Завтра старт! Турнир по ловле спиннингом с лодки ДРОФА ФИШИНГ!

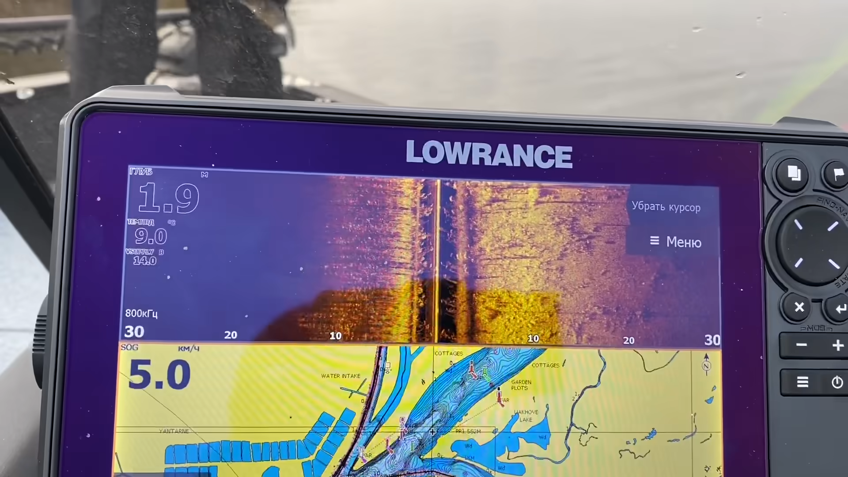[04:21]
On screen: depth 1.9 m, water 9.0°C, speed 5.0 km/h
Просто нереально точно. Видно, какая там трава, какие кустики. Еще я поняла все правее.